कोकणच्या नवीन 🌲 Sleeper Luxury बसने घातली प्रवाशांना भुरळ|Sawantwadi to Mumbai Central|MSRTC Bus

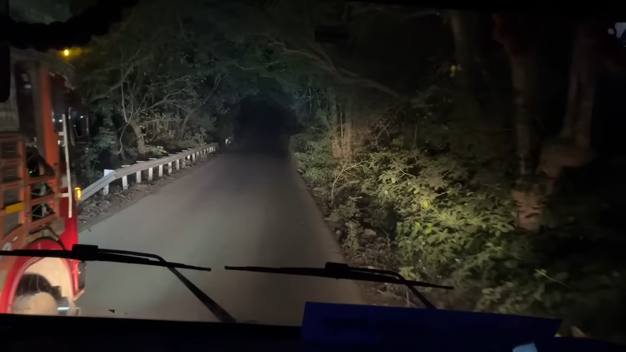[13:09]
रस्ता अरुंद, हाच मोठा लफडा आहे या ठिकाणी।
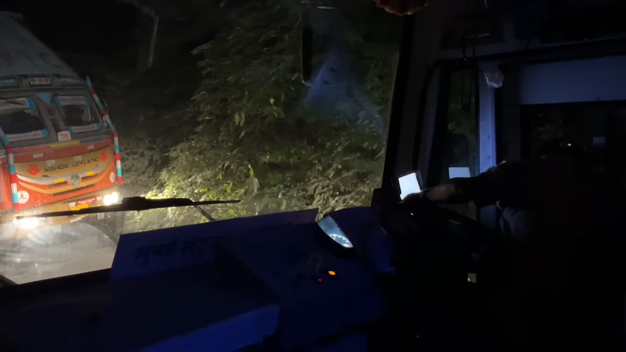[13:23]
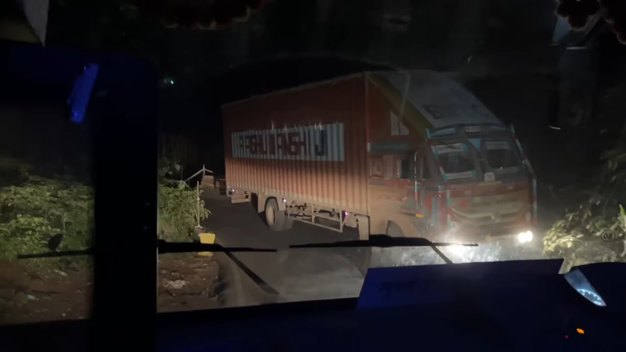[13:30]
राधानगरी रोडला ह्याच रोडची भीती, पूर्ण अरुंद रस्ता आणि असे मोठमोठे कंटेनर येतात, कसं व्हायचं सांगा मला आता।
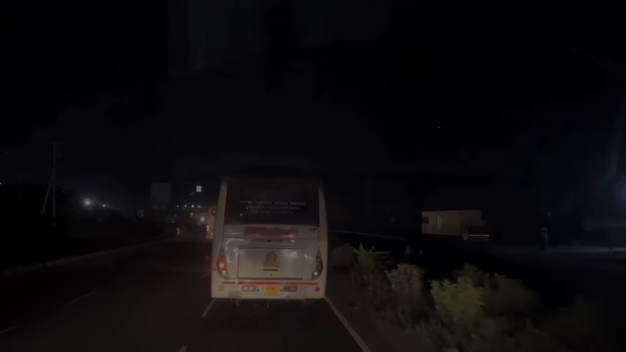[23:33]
समोर जी चालती आहे शिवशाही, ती सावंतवाडी आगारातली डेली शेड्यूलचा रूट आहे.
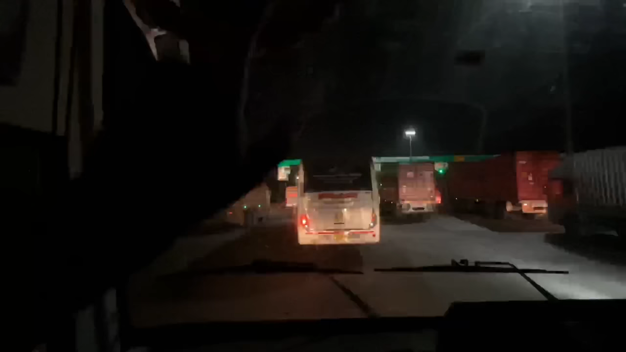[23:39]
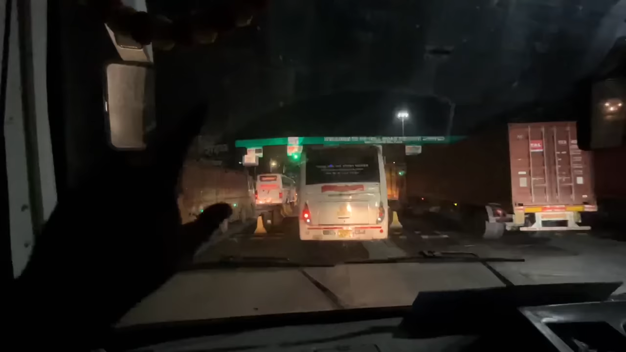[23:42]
ठीक संध्याकाळी 7:15 सावंतवाडी ते पुणे वल्लभनगर वाया आंबोली आजरा गडिंग्लज
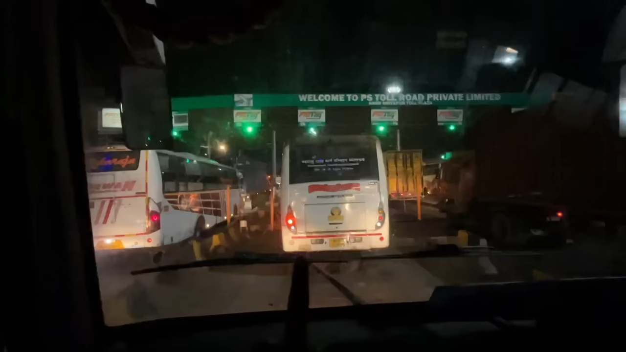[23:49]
निपाणी आणि आज सध्या आहोत आम्ही खेड शिवपूल टोल प्लाझा.